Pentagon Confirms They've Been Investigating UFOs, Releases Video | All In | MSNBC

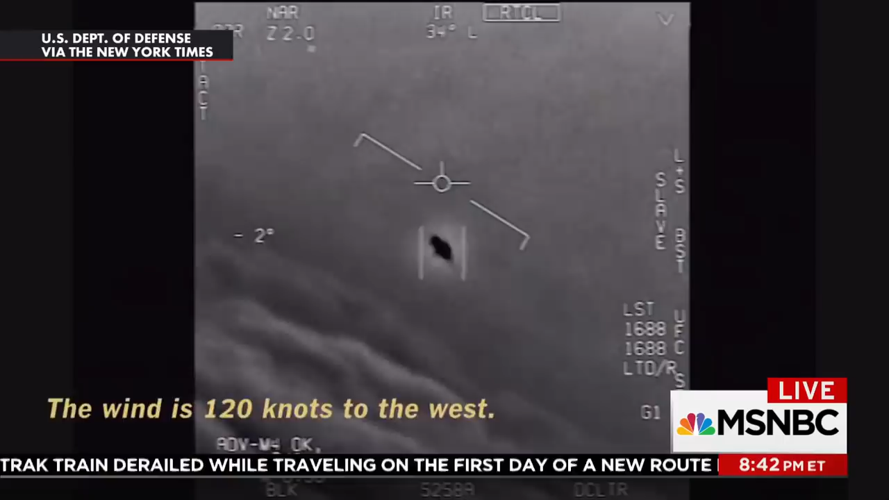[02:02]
THAT'S NOT AN LNS, IS IT?
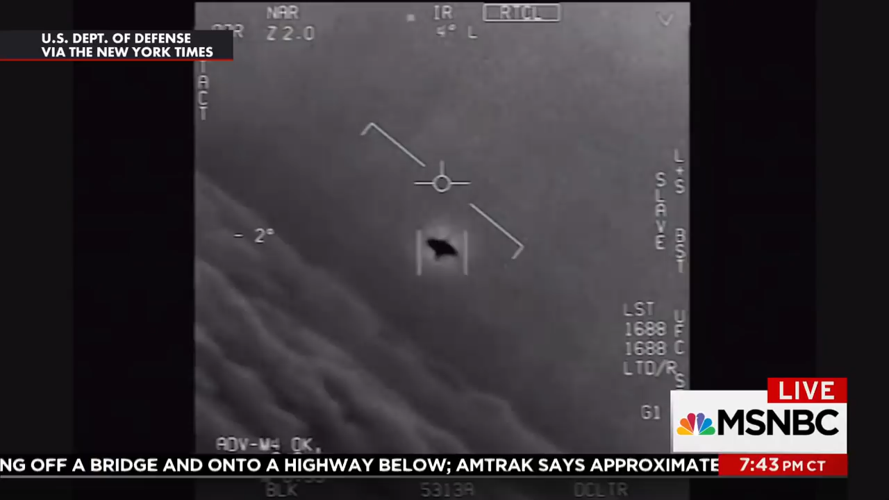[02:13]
IT'S NOT AN LNS, DUDE. IT'S ROG name. IT'S ROTATED.